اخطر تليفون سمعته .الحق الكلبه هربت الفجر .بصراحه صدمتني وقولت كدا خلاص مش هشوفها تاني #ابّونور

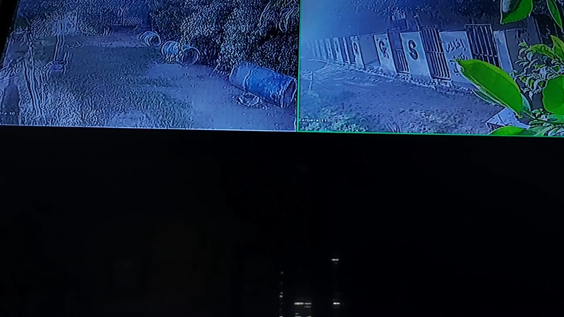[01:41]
دي البوكس اللي كانت فيها اهي، تمام.
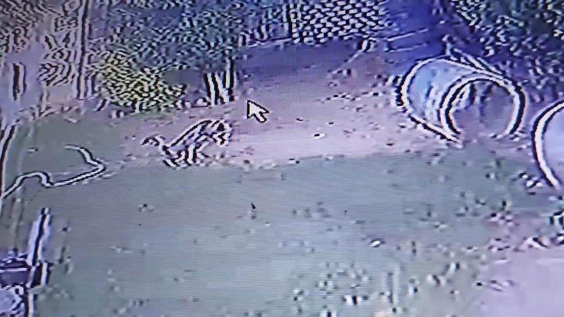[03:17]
بتعمل حمام كمان وبتروق على نفسها وهي مطلوبه.